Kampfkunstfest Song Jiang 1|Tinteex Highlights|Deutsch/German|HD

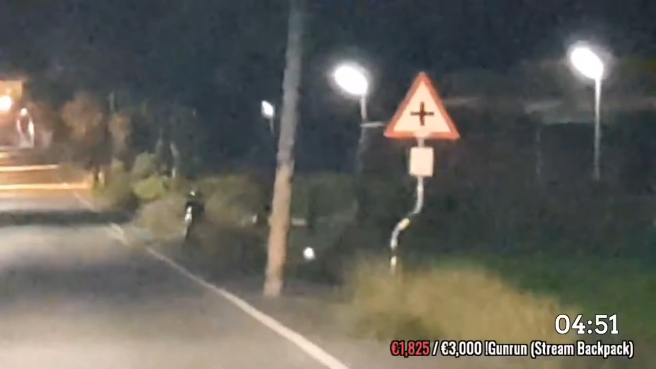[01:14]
Ist das ein Licht? Oh, ich sah gerade auf die Slendermähen, Junge. Boah, Junge, das ist richtig spooky. Warum ist da irgendwas... Warum ist da unten irgendwas im Wasser, Junge? ...